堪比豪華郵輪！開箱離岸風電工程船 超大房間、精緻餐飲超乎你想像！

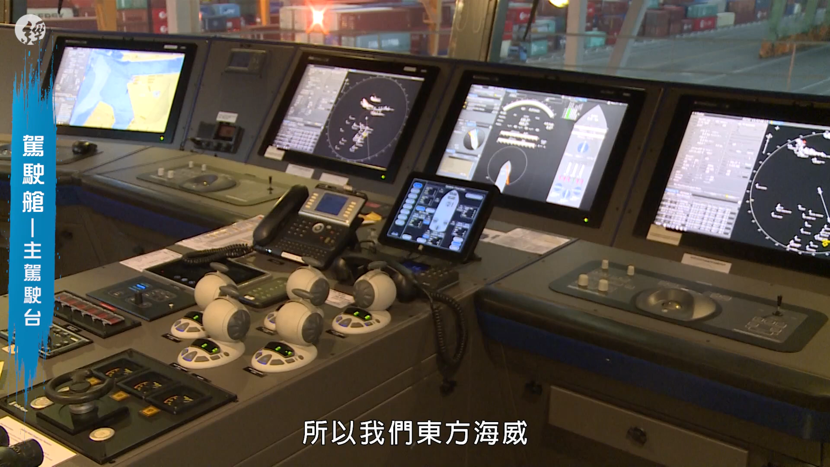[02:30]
方海威呢它是一艘DP-3的船它現在目前我們現在在主駕駛台主駕駛台有雙向的駕駛部分
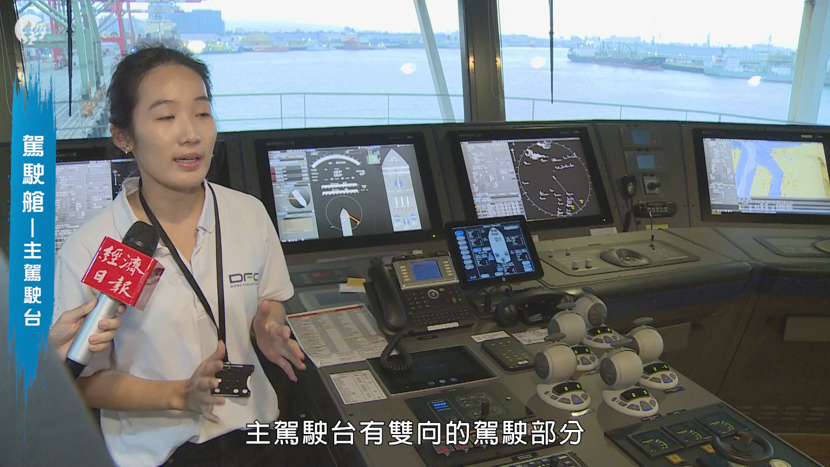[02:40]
這一個部分是屬於主駕駛的部分然後所以是 forward 往前船往前開的時候我們都會在這個主駕駛使
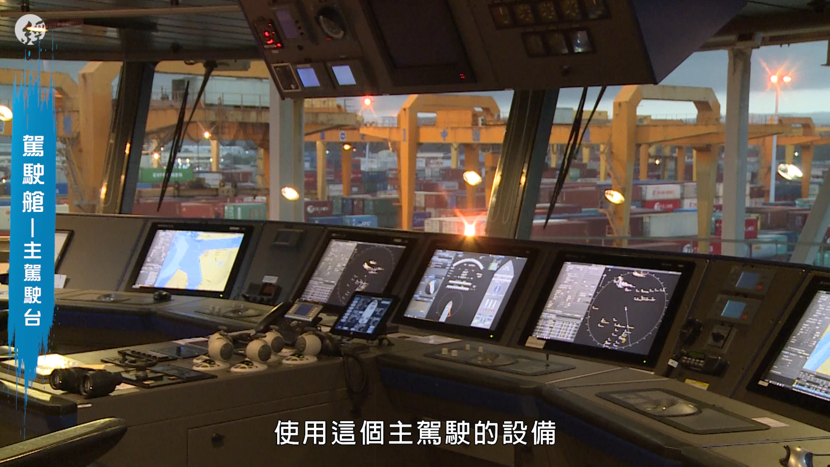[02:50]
用這個主駕駛的設備所以像你們可以看到螢幕上面有非常多
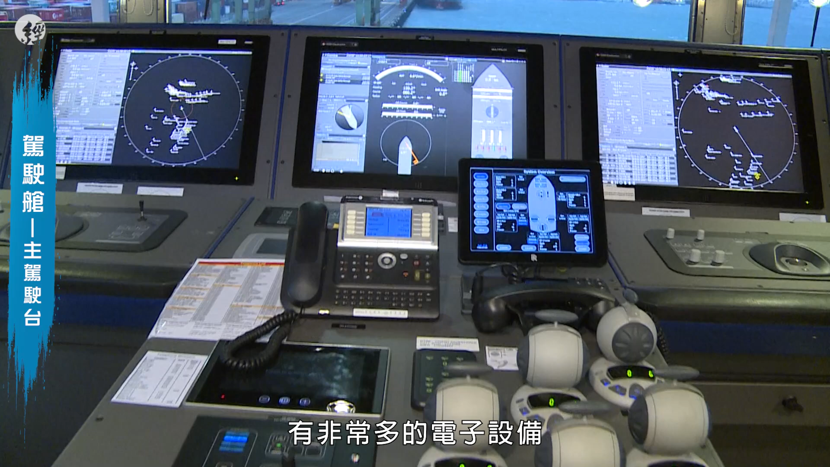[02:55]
的電子設備然後呢 我們在開船的時候真正會運用到有一些就是操作的部分